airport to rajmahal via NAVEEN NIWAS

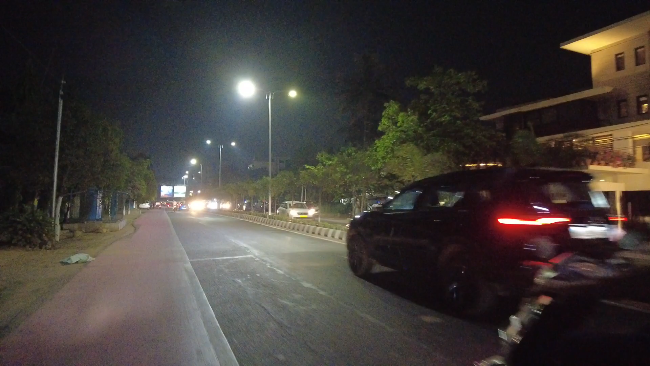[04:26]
लेकिन देखते हैं अभी चलते हैं कितना भीड़े में देख लेता हूं मैंने को नहीं बता है अभी क्योंकि टाइम अब कोच 8.35 के पास है तो लगता नहीं यह ज्यादा भीड़ होगा फिर भीड़े देखते हैं